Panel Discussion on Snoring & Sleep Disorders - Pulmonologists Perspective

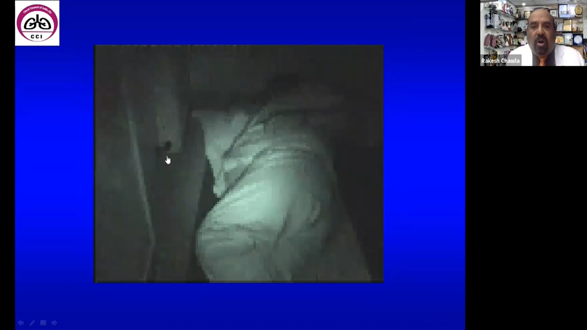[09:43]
And you can see him sleeping there when the sleep study was on.